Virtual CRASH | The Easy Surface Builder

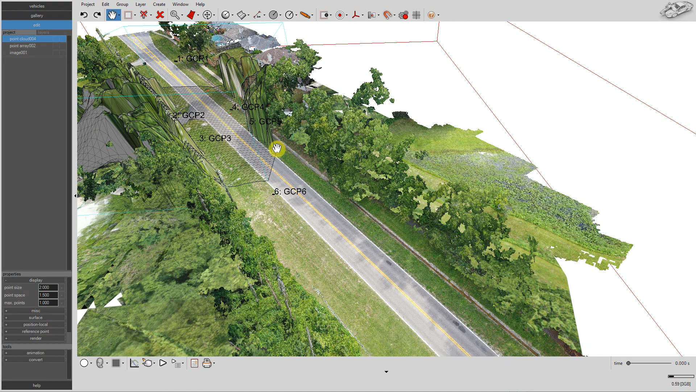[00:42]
Rotate the Easy Surface Builder as needed for your scene. Set the bounding box size to enclose only those points to be used in the surface building process.
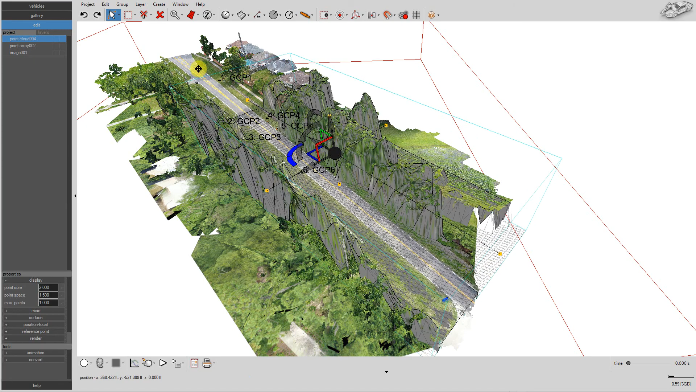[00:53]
Lower the upper bounding box surface to exclude trees and power lines.
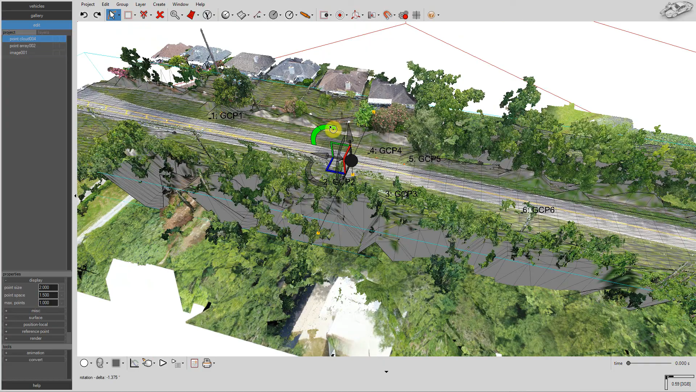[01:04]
Then, select the surface height fit algorithm you wish to use.
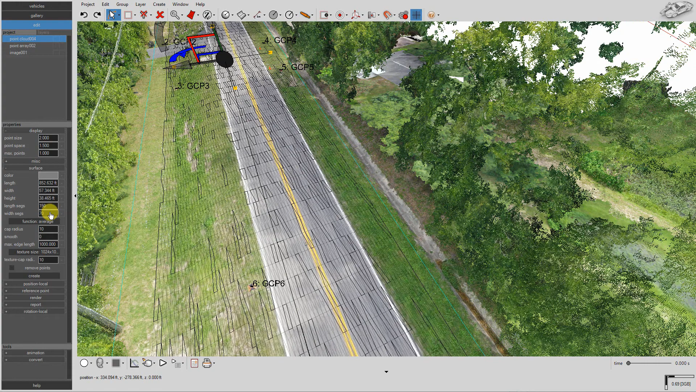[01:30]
There's even a smoothing function to enforce a well-behaved surface. Press the Create button to create the surface mesh.